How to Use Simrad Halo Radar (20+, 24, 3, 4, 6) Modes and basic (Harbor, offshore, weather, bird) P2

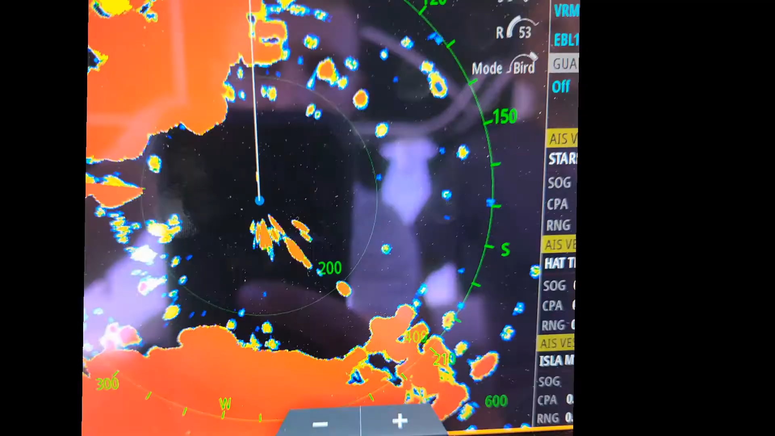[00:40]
Here's a picture of it right here and you see the little blue dot right there. That's what a bird would look like. I'll also show this image later on in the video when I get to talking about bird mode but remember yellow or blue dots if you can't really tell from the video because I was not able to see a lot of birds while filming the video at that particular time.
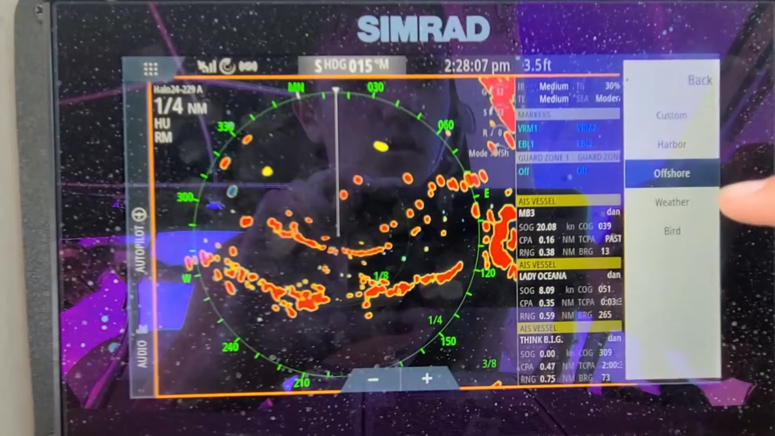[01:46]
Weather. So weather is going to be more for precipitation. I didn't see like things that are turning blue.
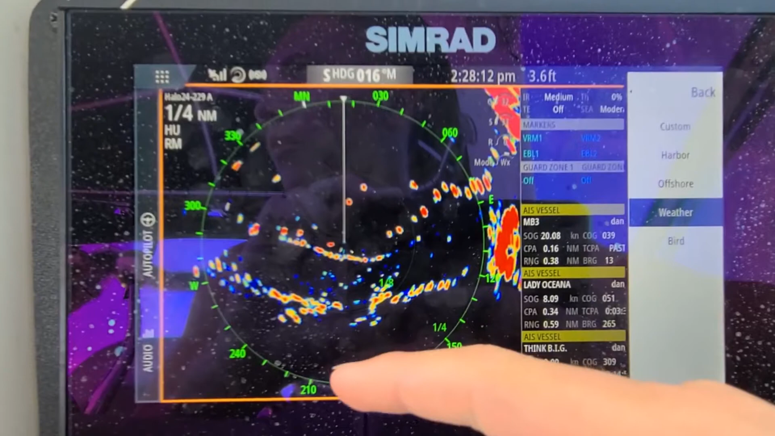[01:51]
I'm going to be more like clouds. So this is going to really depend on how thick the storms are and the like what's in the air.
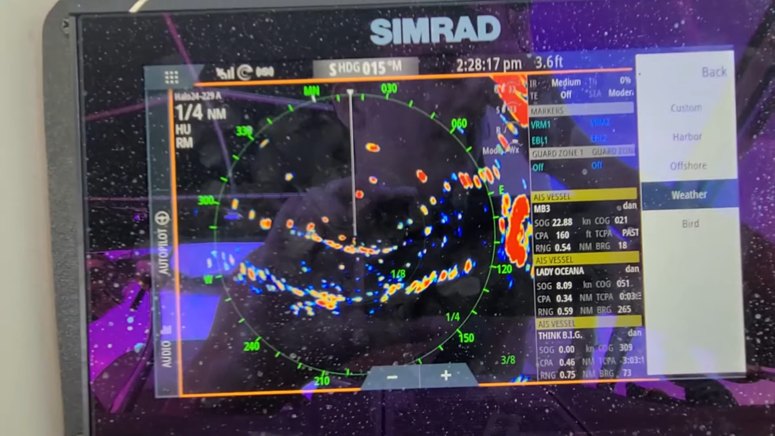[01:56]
Like if there's like fog or something like that guys.
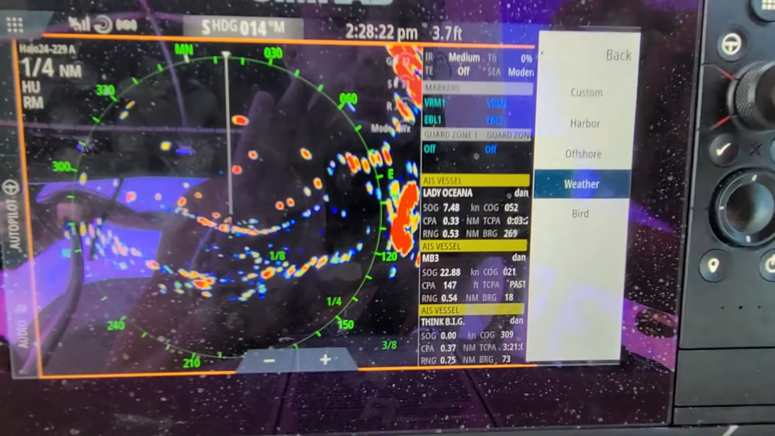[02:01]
So it'll be different colors and depending on how you have this set. So like with the rain I'll show you guys.
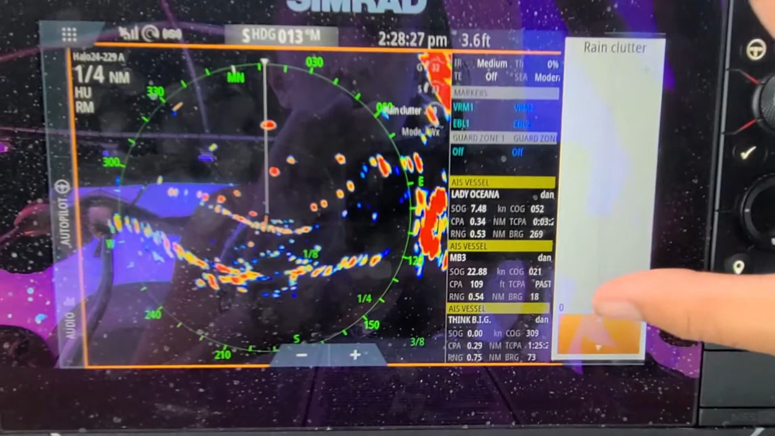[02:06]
If I raise this you see less clutter like with everything but if I lower it you see more.
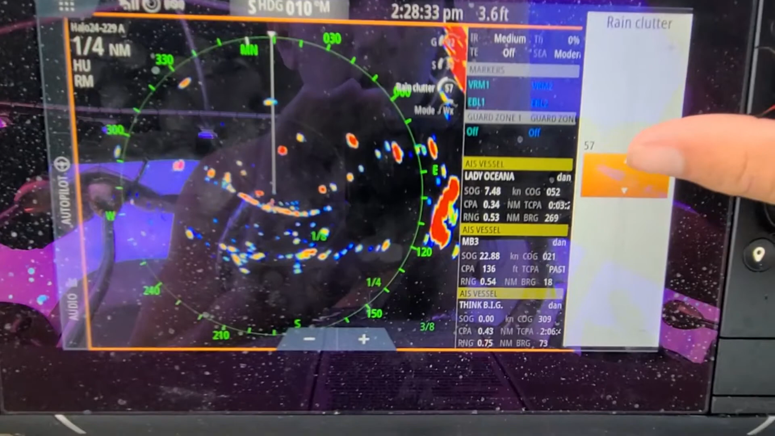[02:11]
And this is more for rain.
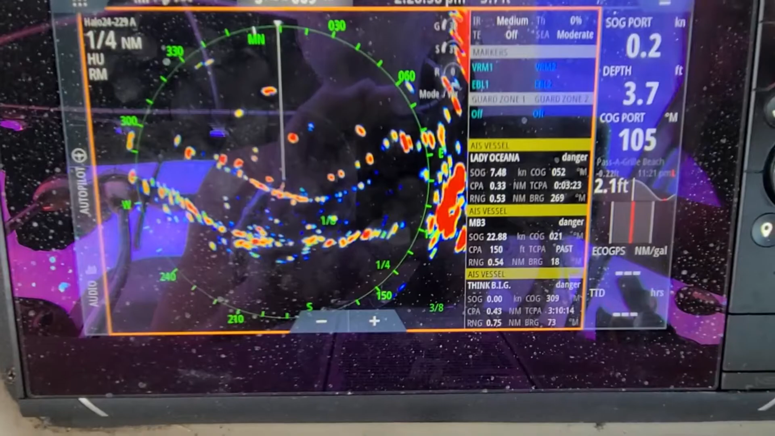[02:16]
So like there's some clouds behind me. There's some scattered clouds so that's going to be the little blue marks.
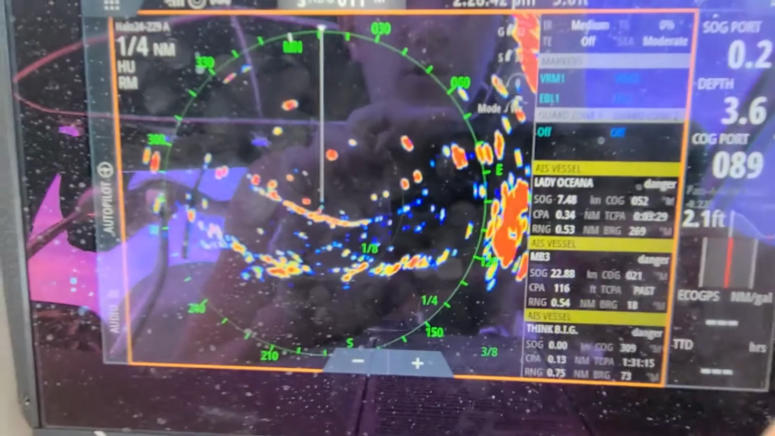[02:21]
So if we take this and zoom this out let's see if we can see something else.
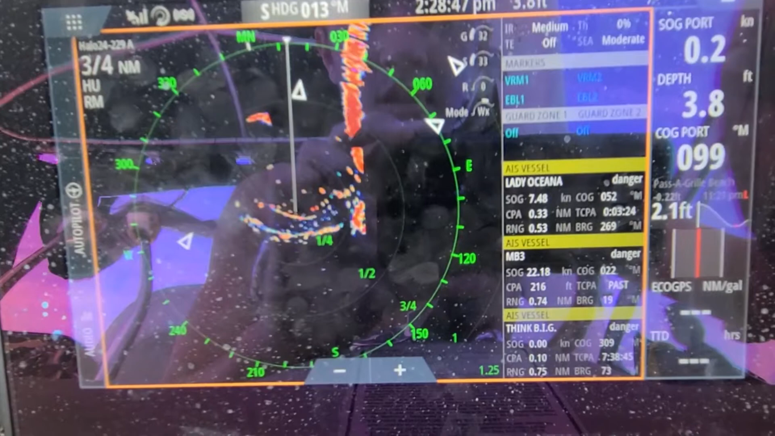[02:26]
So let's see.
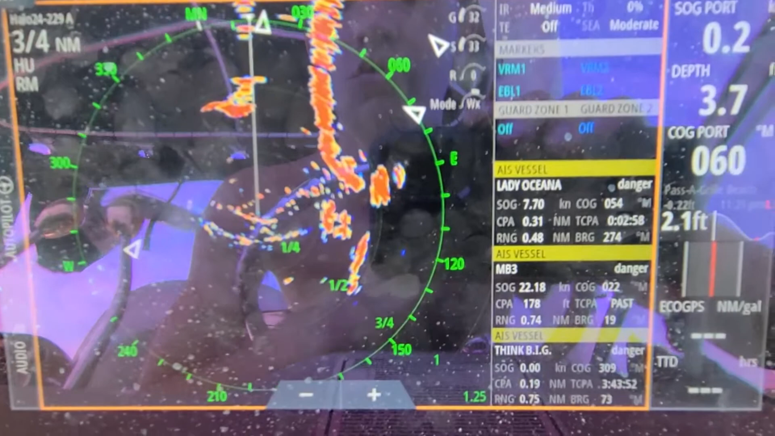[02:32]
I don't really see any clouds around me guys. Let me see if I can get away with a couple miles.
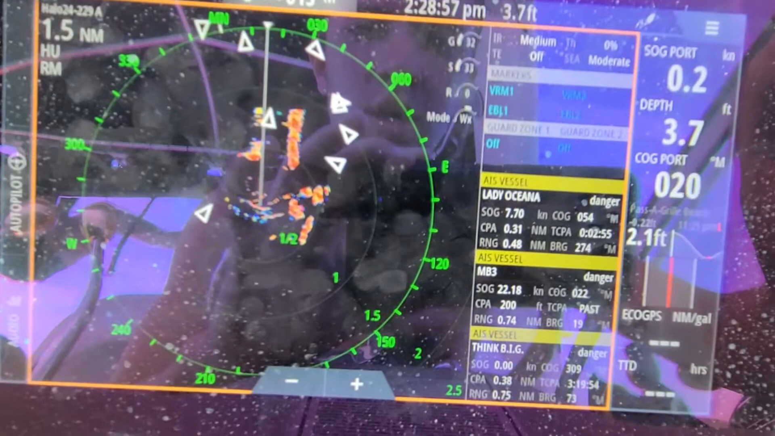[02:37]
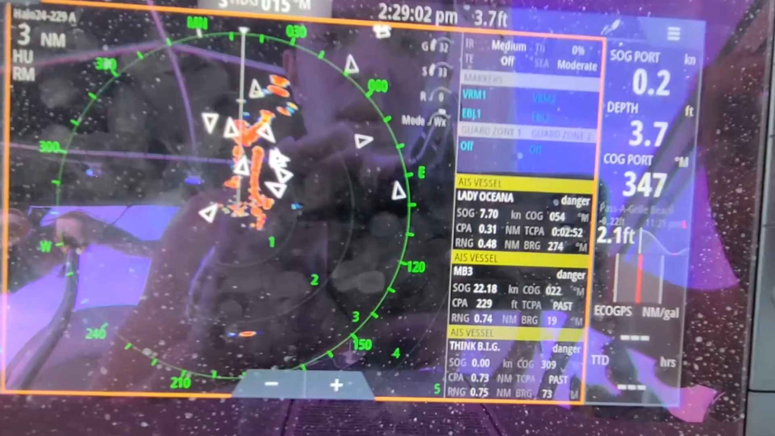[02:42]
As you see guys I can't see everything through it. The beam is going to be higher off the water for this.
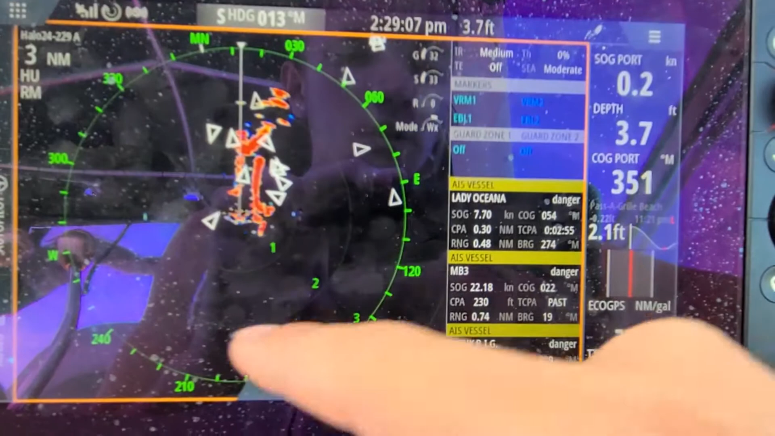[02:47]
I can always see boats on here. Because the boats that you see triangles are boats that are registered vessels.
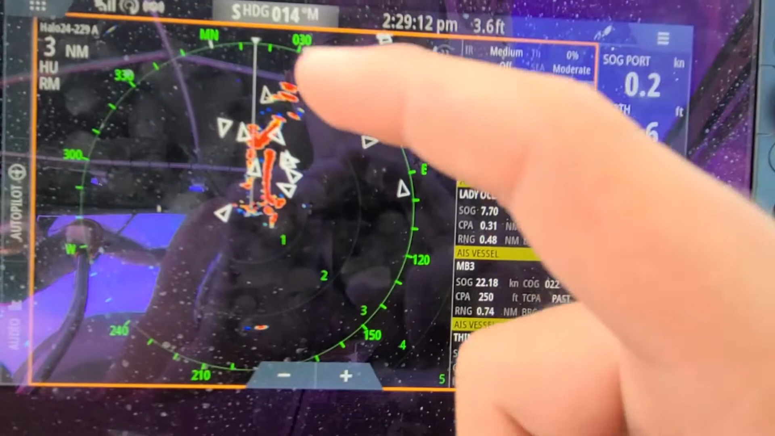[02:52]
So they're going to have like a location on this. So you're always going to be able to pick them up no matter how many miles away you are. So even at 48 miles you see I can see this boat.
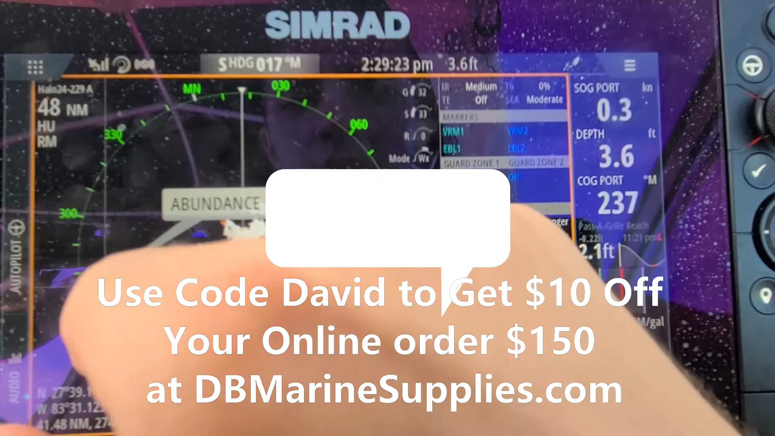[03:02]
Triangles I believe the triangles are out to cross through it are just regular boats and they don't have and they're in motion.
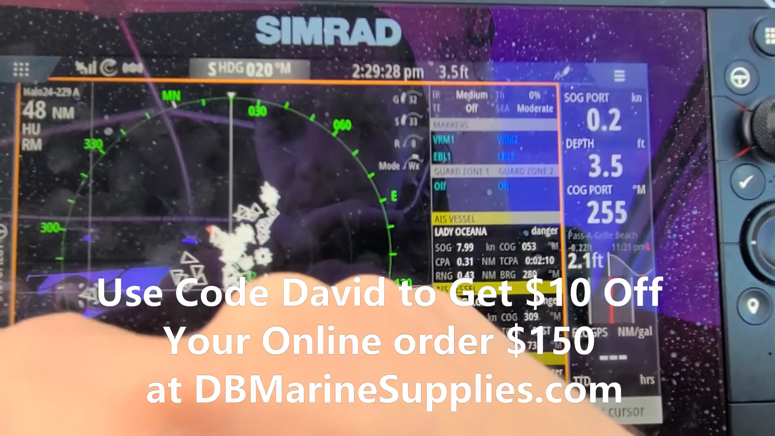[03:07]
But I think when they have the X in them it means they're like they're anchored or something like that.
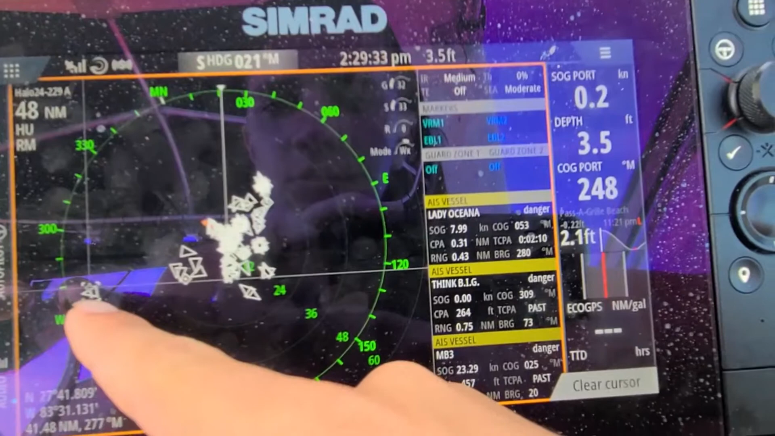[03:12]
So let's just click on this and see what it says. Abundance.